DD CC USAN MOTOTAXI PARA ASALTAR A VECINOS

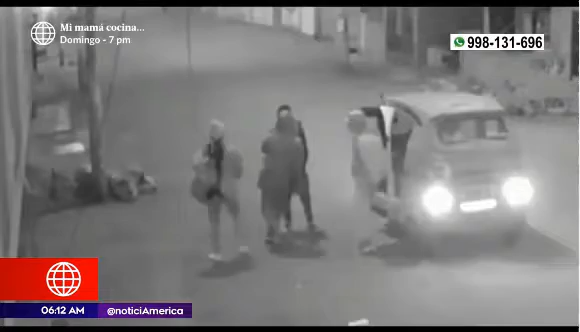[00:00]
Se han convertido en el terror de los vecinos de la urbanización Presidencia de la República, que pese a llevar este nombre, no tienen nada de seguridad.
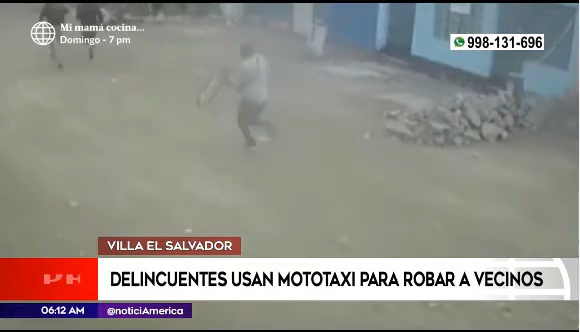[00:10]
Los robos en esta zona de Villa El Salvador son constantes. Son sujetos a bordo de mototaxis que atacan a sus víctimas a cualquier hora del día y con armas en mano.
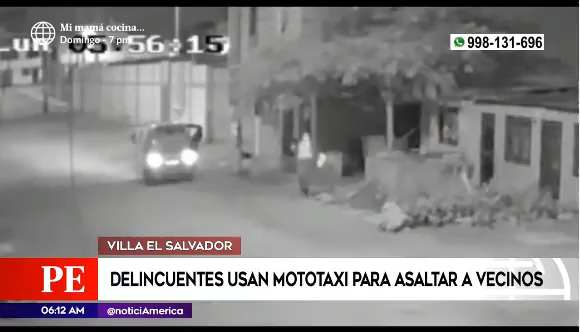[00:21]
A las 6 de la mañana del miércoles 24, esta pareja de jóvenes conversa cuando de pronto de este mototaxi bajan dos sujetos armados.
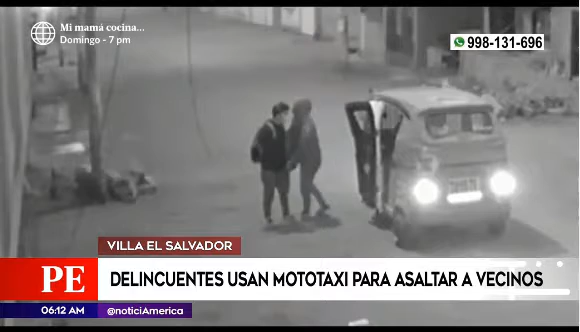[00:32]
El joven víctima de los delincuentes intenta ayudar a su amiga, pero uno de los zampones lo golpea con el arma en la cabeza. Su cómplice hace lo mismo, pero ojo, no solo son dos los rateros.
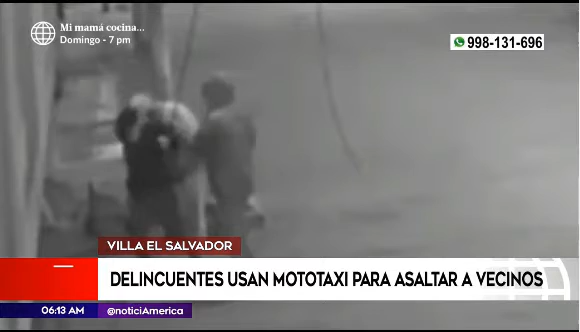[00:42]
Hay uno más, quien se encarga de manejar el mototaxi para finalmente huir con lo robado.